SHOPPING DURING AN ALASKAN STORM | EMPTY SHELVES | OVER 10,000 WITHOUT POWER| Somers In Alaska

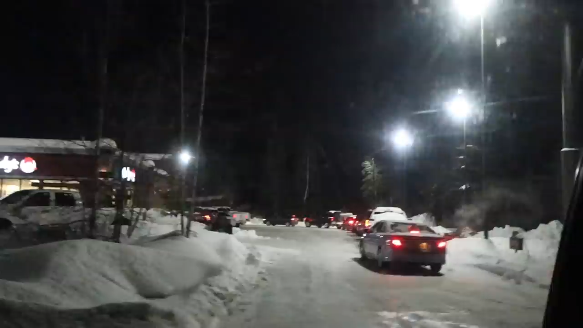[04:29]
so Wendy's is the only fast food restaurant open right now With at least an hour-long line So I'm going to say probably no
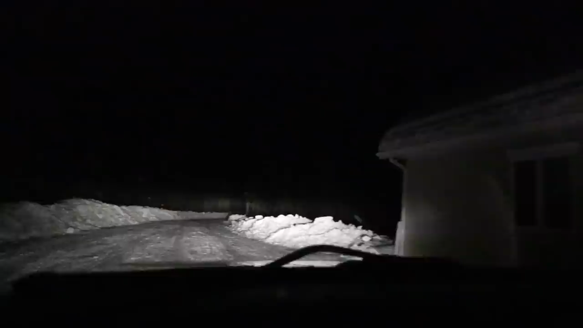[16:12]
Okay, those are just keep moving, stay in the ruts. Okay, we've got this. Don't have clothes. Trees down. Good job. Alright, we made it.